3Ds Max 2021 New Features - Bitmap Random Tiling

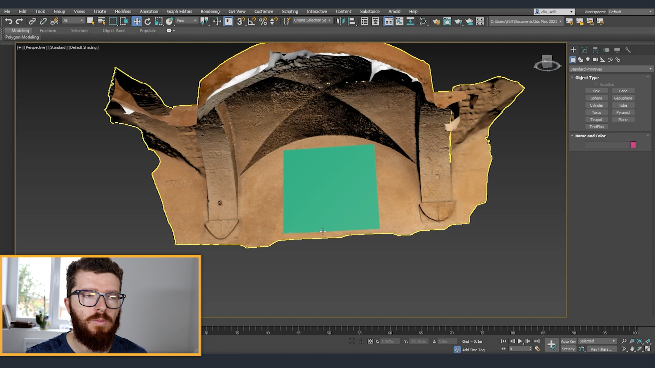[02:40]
just this segment over here I created a plane on top of it and the first thing that we're going to